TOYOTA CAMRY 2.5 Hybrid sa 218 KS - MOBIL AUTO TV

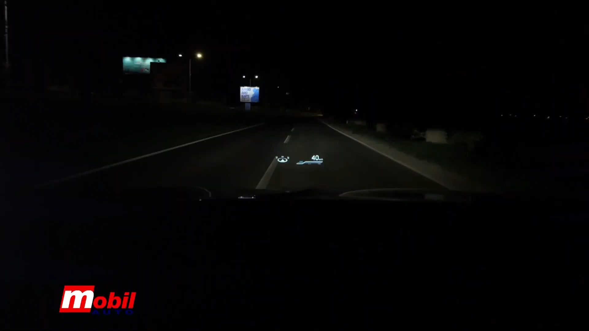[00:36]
Camry Premium ima head-up display od 10 inča koji projektuje informacije na vetrobran,